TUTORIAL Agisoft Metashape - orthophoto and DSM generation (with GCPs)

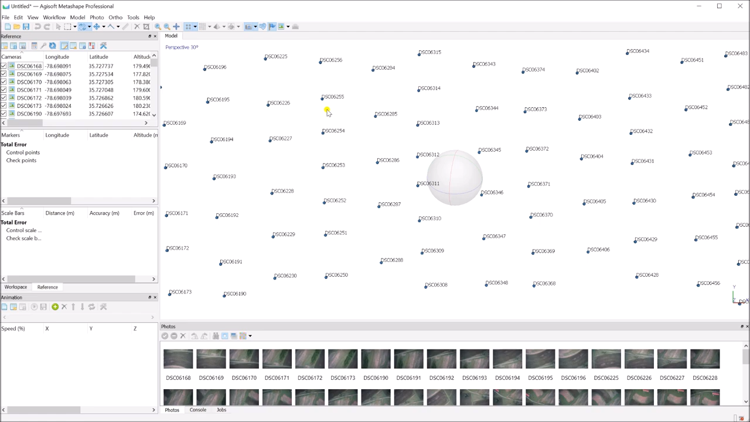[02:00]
In this and right now we can see the grid here or our photos are located somewhere in within the reference system.
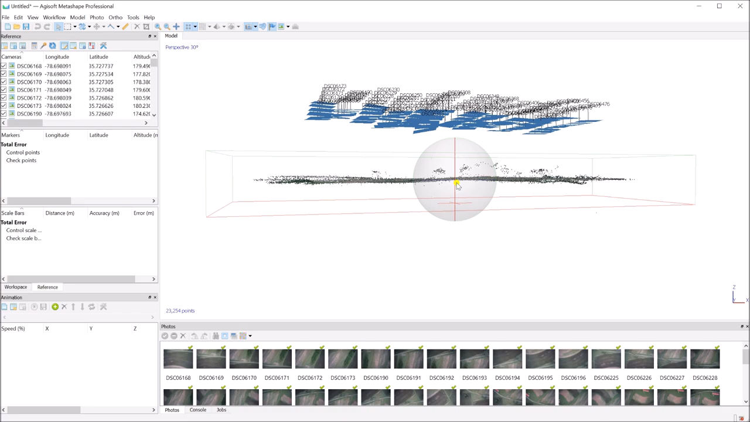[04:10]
We can see here that other photos, the older points are within, um, within the bounding box. Okay. So the next step is to load our ground control points.
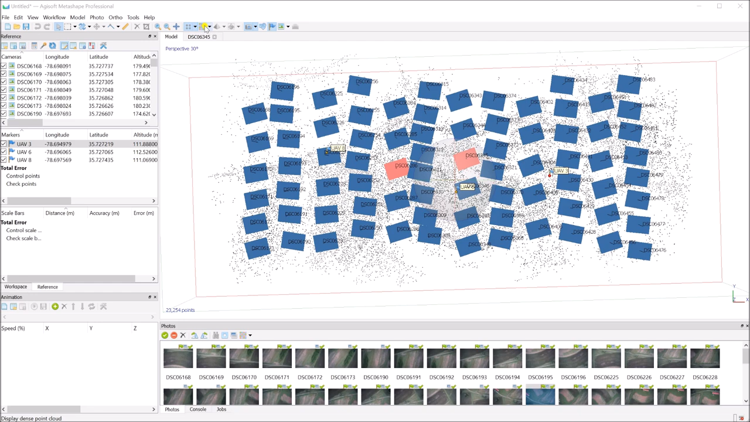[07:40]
I'm done with the processing and here I can activate and see my sparse, sparse, sparse pork line changing into dense point clouds.
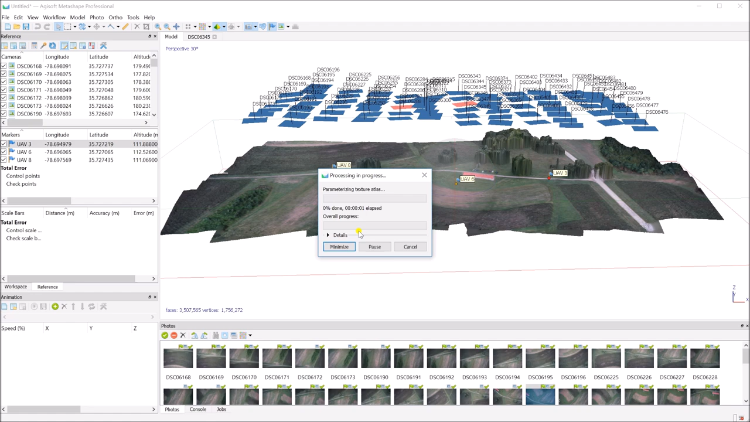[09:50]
applies different arguments to the flat surfaces into the nearly vertical surfaces. So I'm going to click okay. And it's all going to take probably a couple seconds.
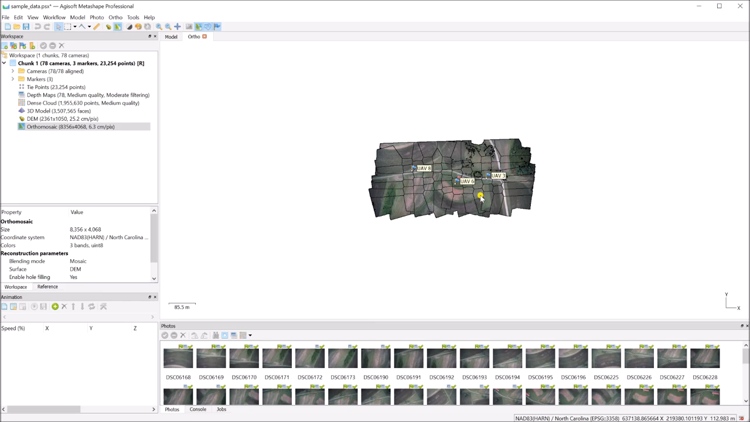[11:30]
Uh, the next part, what I want to do is export all the files. So you go to file export and, uh, here we can explain the, then export the point cloud, the model that we've built previously, that you can also upload it to, uh, one of the, um, uh, what, one of the, uh, online web servers that store, uh, your, uh, maps.